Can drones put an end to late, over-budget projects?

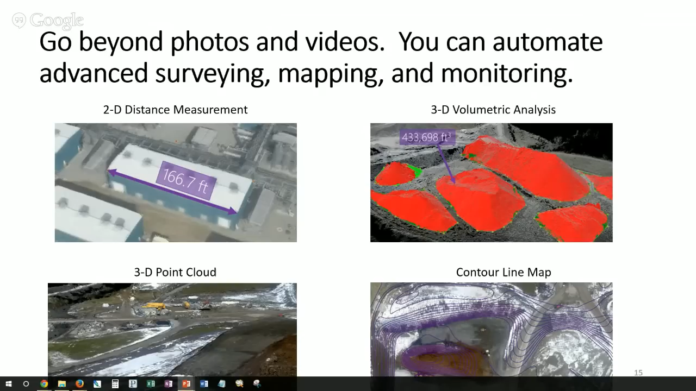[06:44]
You can get very high accuracy 2D distance measurements. You can get 3D volumetric analysis which has broad reaching applications from mining and stockpiles to earth moving projects. You can do 3D point clouds, contour line maps, you can do digital service models or DSMs, orthomosaic overlays. You can do site risk prevention and response which means if previously you were having a human being or a helicopter go over let's say a pipeline to look for signs of corrosion or damage so you can treat it before it becomes a real problem.
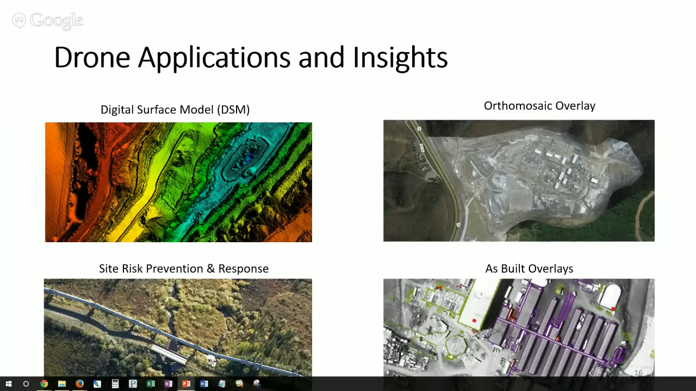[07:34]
Now you can do that via drone much more cost effectively and simply automate the process. You can also do as-built overlays so you can take the actual building plans and superimpose that over the progress to date and then share that with the customers or with your leadership basically to make sure that there's no misunderstandings and show them the current progress to date.
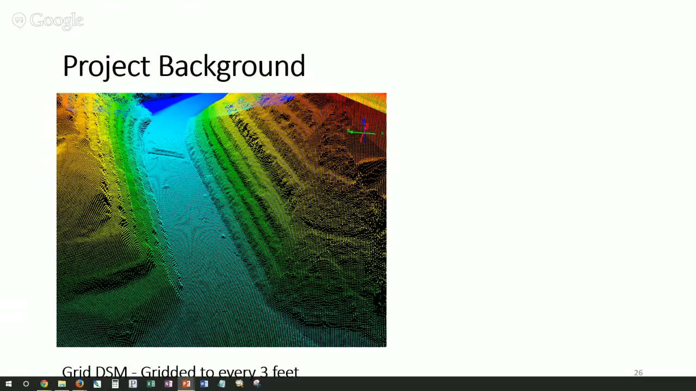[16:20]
But because the distance was just so vast, the scanner points were not close enough to give a true representation of the terrain. We were able to deliver grid DSM, which you see here, gridded to every three feet. So a much higher degree of accuracy and precision and in much less time.
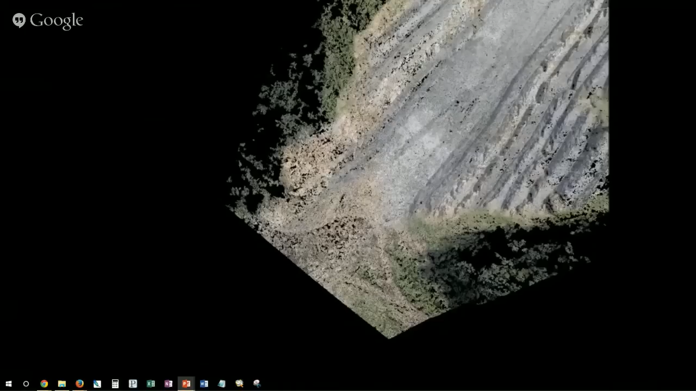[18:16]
So, beyond the standard 3D aerial map, I'm going to share with you the video that we were able to provide of kind of a fly-through of the project.